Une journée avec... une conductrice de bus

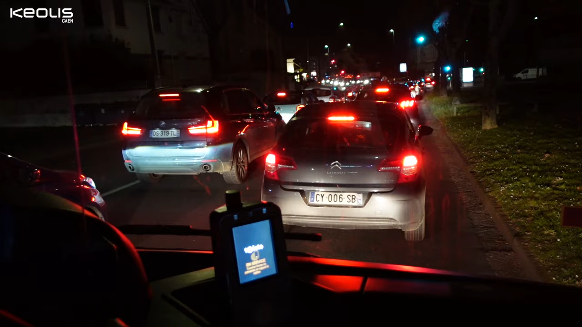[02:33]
Les difficultés qu'on peut rencontrer, ça peut se situer au niveau de la circulation, bien évidemment, quand on est tout le temps dans les bouchons aux heures de pointe, etc., que les gens qui attendent aux arrêts ne comprennent pas qu'on puisse être en retard.